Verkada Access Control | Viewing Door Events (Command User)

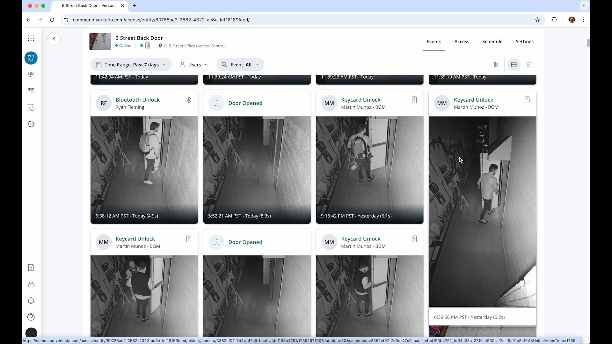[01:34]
their method of access, and the footage associated with the event. As you hover your cursor over the event, the footage will start to play, showing what was happening at the door when this employee tried to access it.
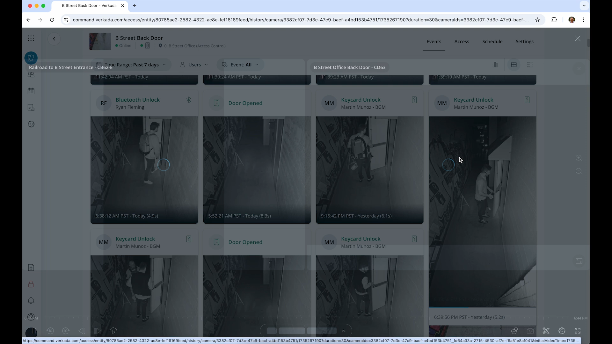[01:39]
If you click on it, you can see the footage from any nearby context cameras. If need be, you can easily search through and archive this footage for further investigation.
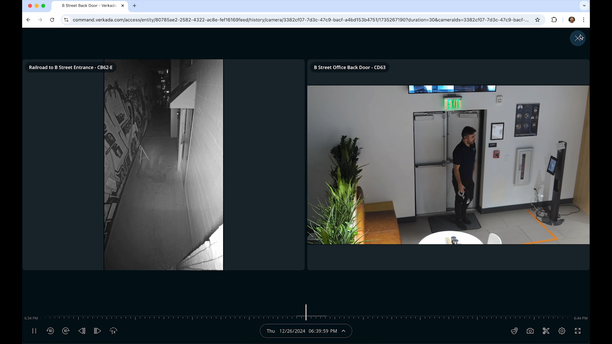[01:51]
For more information on sharing and archiving camera footage, see the video linked in the description. Using the filters above the recent events, you can drill down to a specific time range, user, or door event.